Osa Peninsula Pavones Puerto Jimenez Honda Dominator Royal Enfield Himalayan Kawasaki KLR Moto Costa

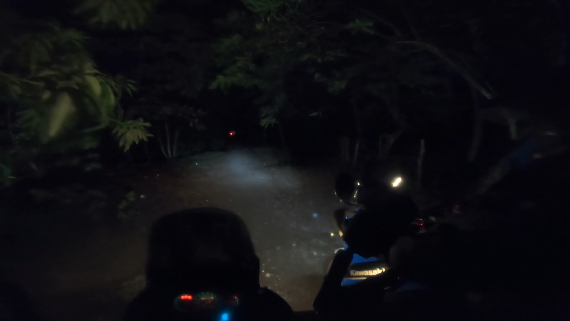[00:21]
Estoy llegando a Playa del Agustino.
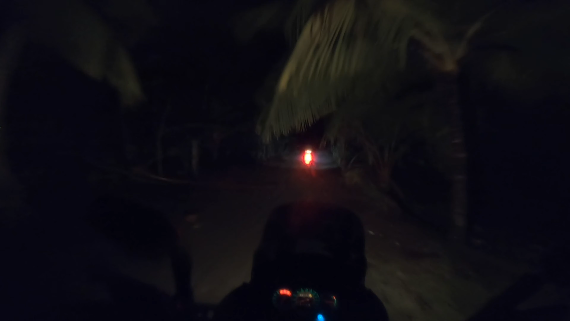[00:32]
Un puentecito de miedo y una arenita entrando que nunca olvidaremos porque el amigo Mac se nos cayó.
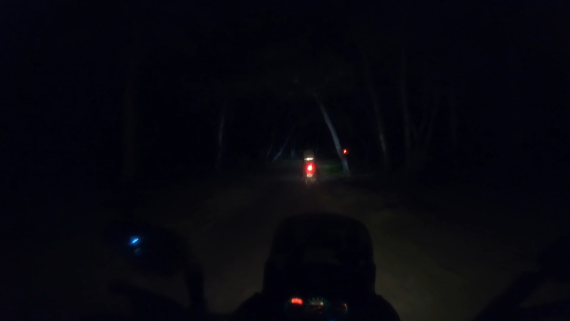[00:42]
Estuvo bien divertido la ruta del Valle Central hacia Río Claro, Golfito y luego para llegar a esta playa.